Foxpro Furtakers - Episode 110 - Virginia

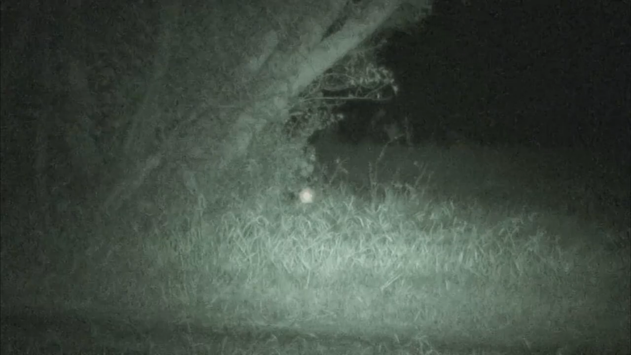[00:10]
It's night hunting at its finest.
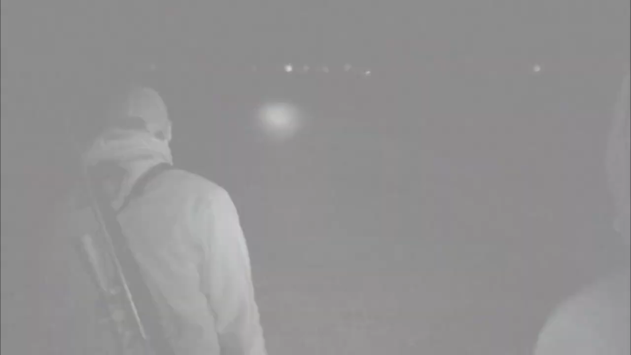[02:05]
We switch to night vision and sneak in for action.
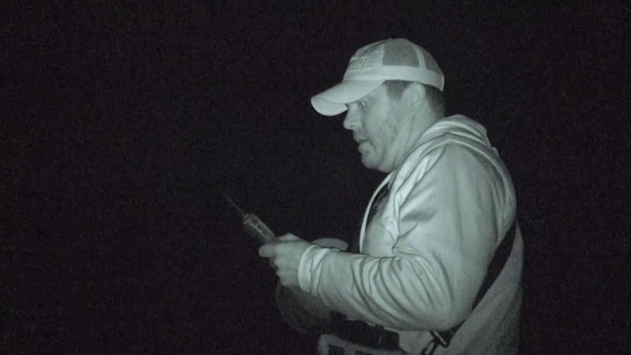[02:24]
He says the fox are loaded on this private property.
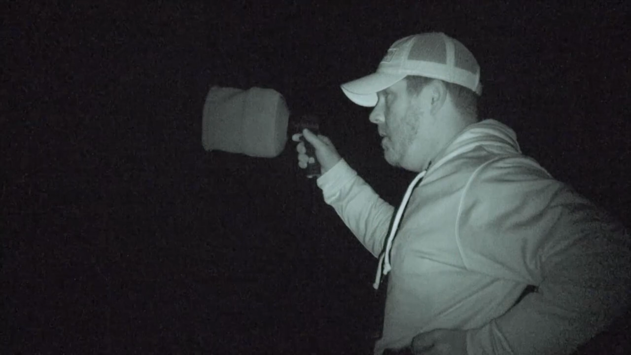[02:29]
We turn on gray fox distress and scan the horizon for glowing eyes.
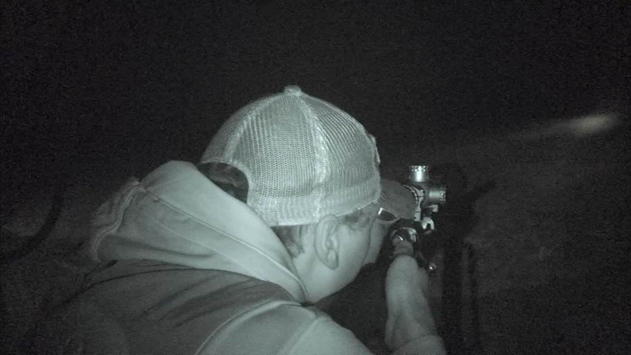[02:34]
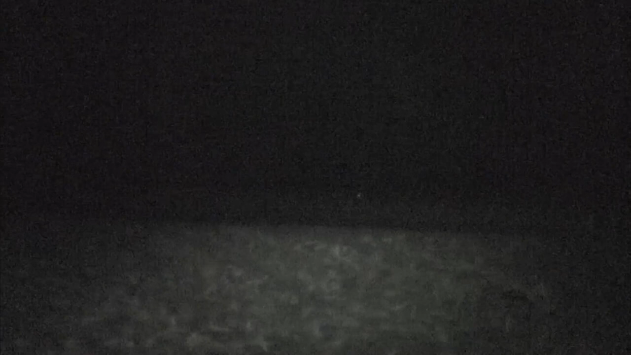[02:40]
Within moments, our first gray fox skirts the field edge.
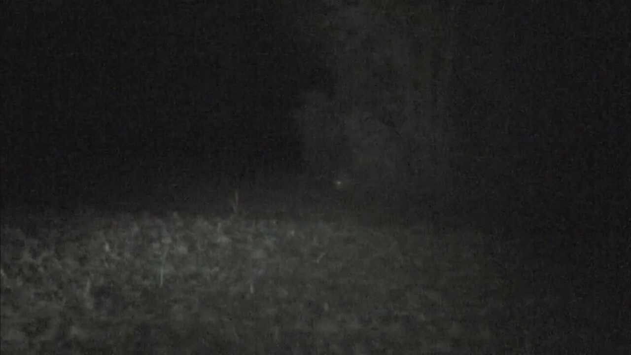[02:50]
Holding up in the woods, Chris scans and spots a second fox already in the field. That's the thing about gray fox. You get doubles, sometimes triples. When you set up and start calling, you could have a fox coming in from your left, from your right, behind you. You're focusing on this fox. And then you're running the light just to make sure there's nothing behind you. Bam, right there's behind you, stands one at 80, 90 yards.
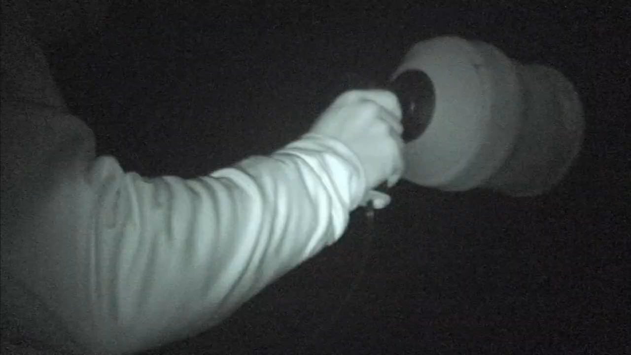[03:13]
This one can't resist the gray fox in distress and closes the distance.
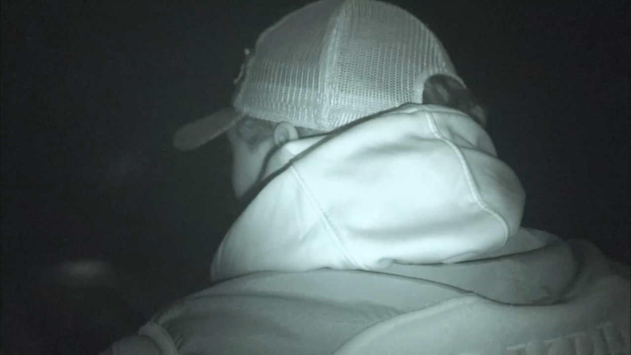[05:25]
There he is right there. A double, but if only this fox would stop to present a shot.
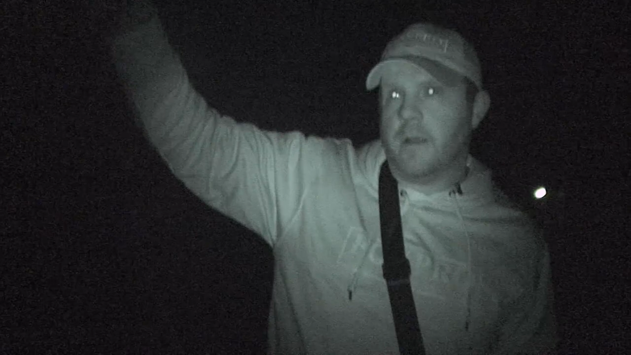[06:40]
Call one in within shotgun range and put them down.
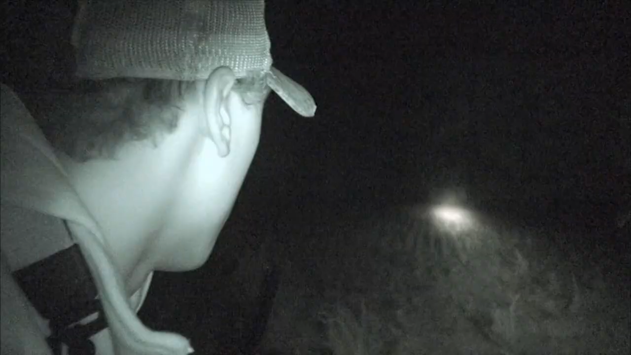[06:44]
We set up on the edge of a field and hit the call.
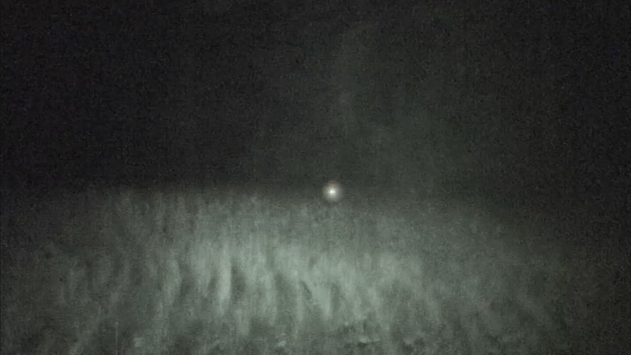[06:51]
Turns out, we made the right move. This Gray is coming hard.
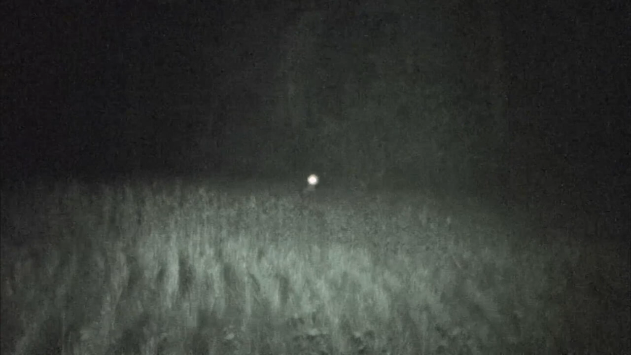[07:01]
It's just so cool whenever you see those eyes for the first time when they pop up at like 200 yards. And then all you see is just hopping, bopping in there the whole way to the call within 20 yards.
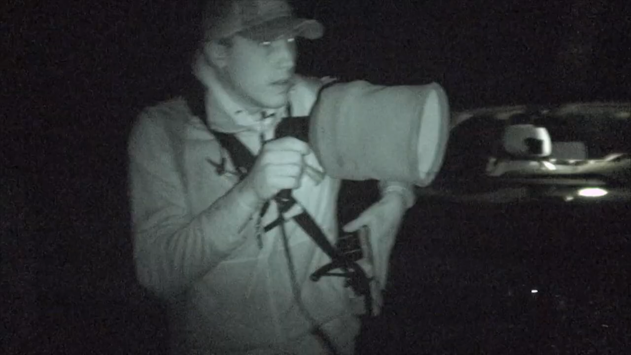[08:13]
I trade in my gun for the light force spotlight and prepare to scan.
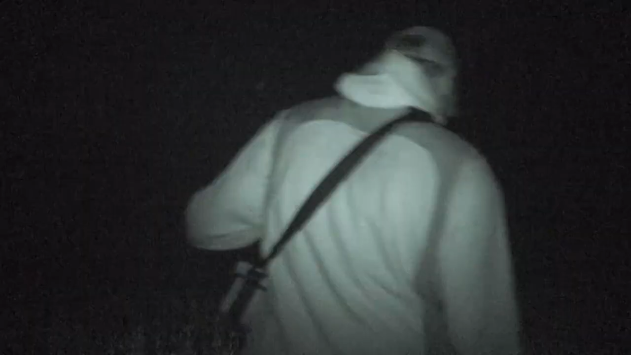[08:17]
I love the call and run the light. I don't know why.
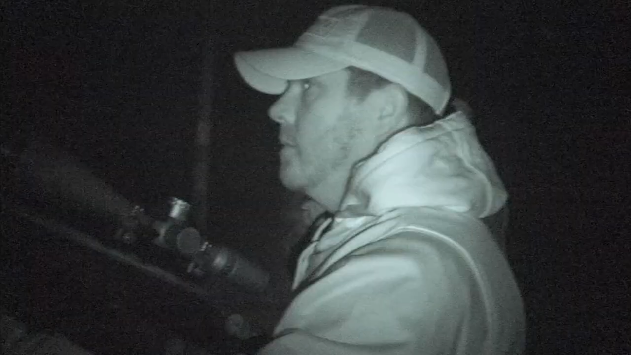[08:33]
It's up to Chris to keep our perfect streak intact.
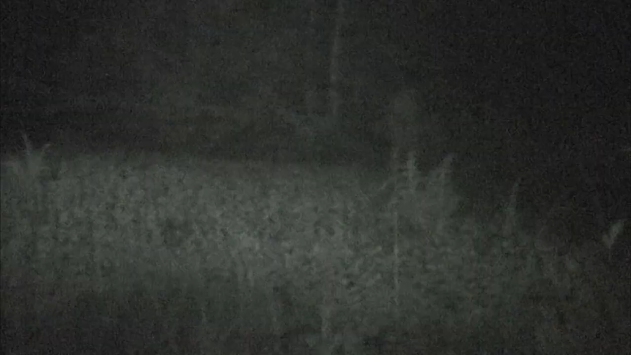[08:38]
Again, the gray fox in distress does it. Only the cover proves to be too thick. Just like that, the streak has ended. But we waste little time.
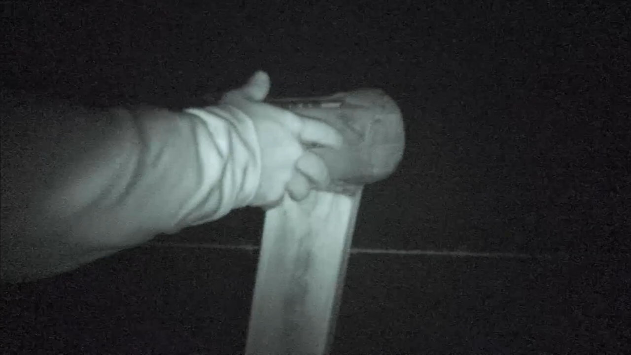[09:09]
Jumping fields, the action takes a turn.
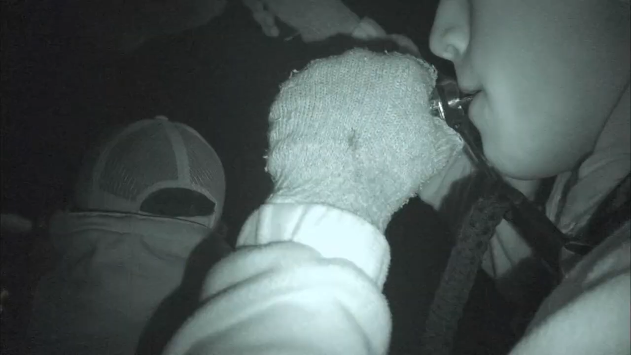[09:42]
I switch sounds, hoping to draw it closer.